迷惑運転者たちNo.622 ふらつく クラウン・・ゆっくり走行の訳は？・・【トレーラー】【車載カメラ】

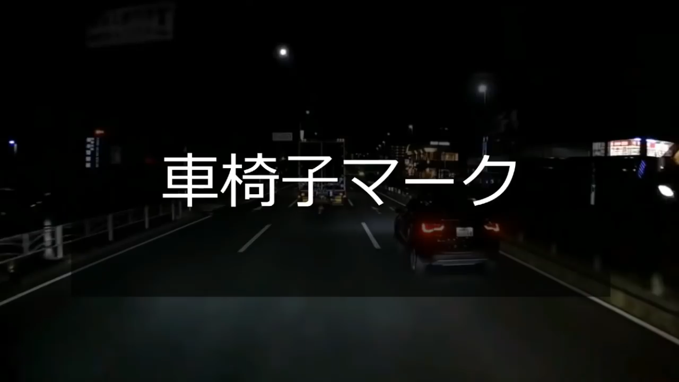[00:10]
おい、ここで入ってくるか、お前。あー、なんとかな。好き放題やるな、このマークは。